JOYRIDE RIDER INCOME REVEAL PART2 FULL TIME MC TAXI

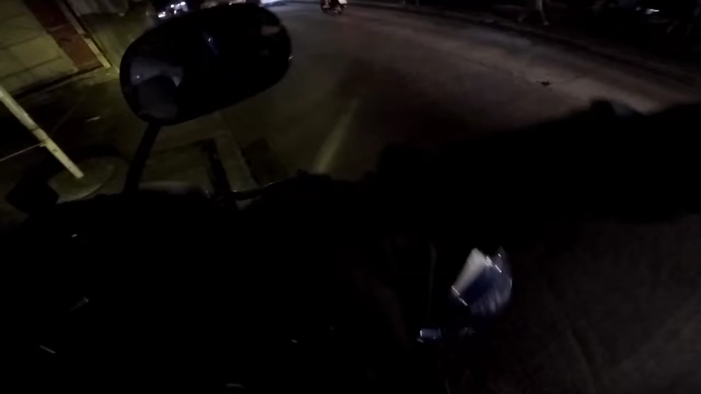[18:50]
Tago lang natin helmet natin. And time check din tayo syempre. So time check tayo mga paps. Is already 7:11 mga idol ko. 7:11 ng gabi mga paps.
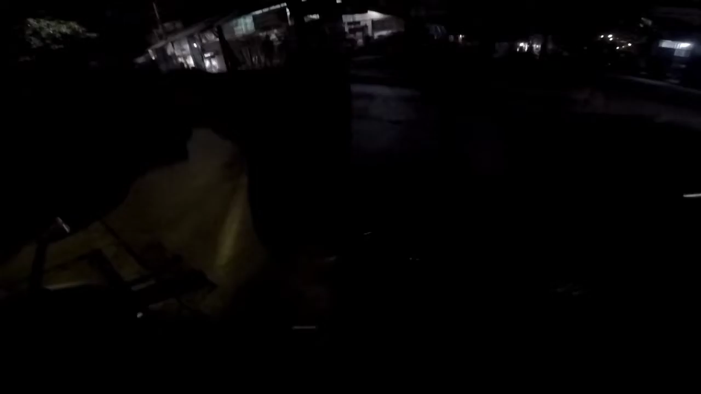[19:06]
And binigyan tayo ng tip ni Madam mga paps ha.
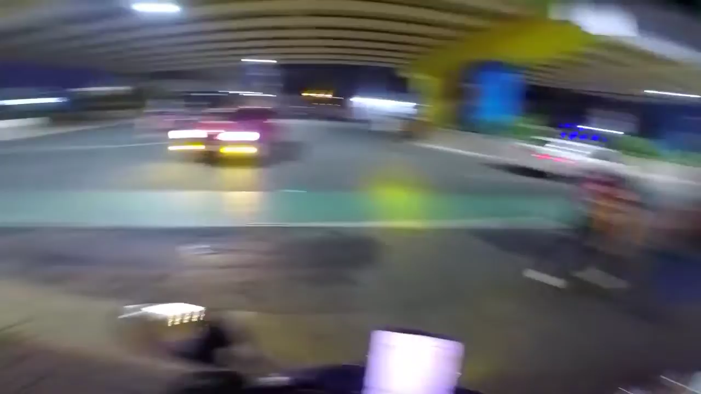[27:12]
Ayun, tama, dito tayo. Dapat gigit na tayo, eh. Dito. Kasi pag dinerecho ka dyan, hindi ka na pwedeng kumaliwa. Yan, oh. Dapat dito ka. Kung kakaliwa ka, dapat dito ka sa gitna. Oh, ha?
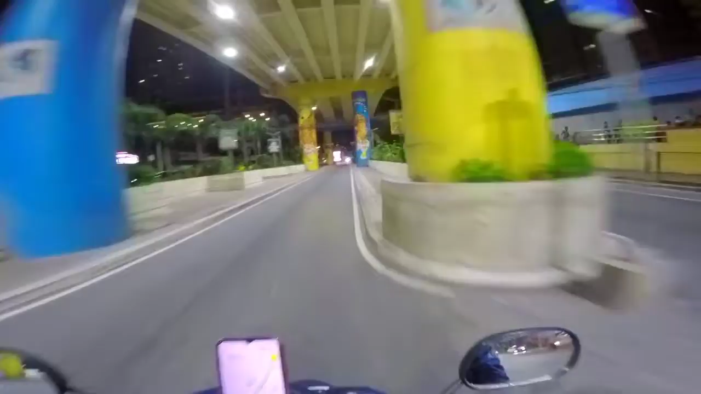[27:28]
Diba? Yan yung mga nandyan. Tapos kumakaliwang ganun, mga ano yan.
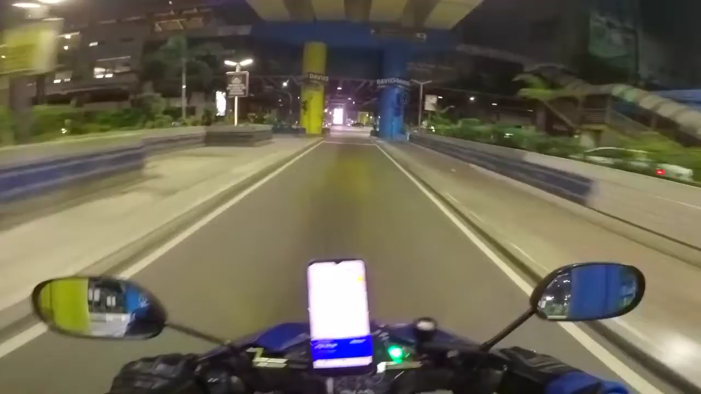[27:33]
Pag natsambahan yan, huli yan, mga idol ko. Hello, walang stoplight. Paktay tayo dyan. Okay.